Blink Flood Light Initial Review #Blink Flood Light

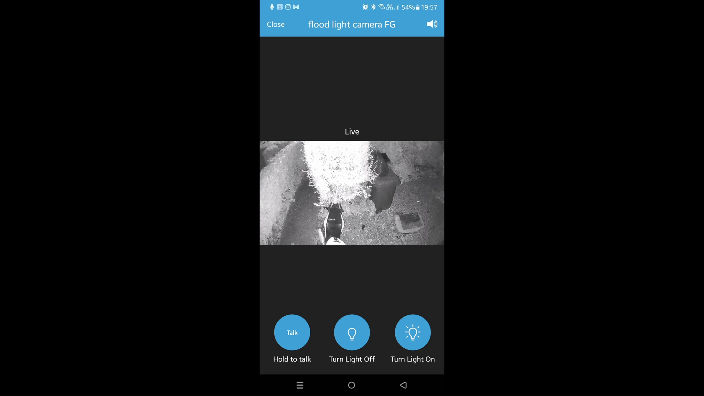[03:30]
In live view, you'll notice that you've got two extra buttons as well and you can turn the light on and off via these.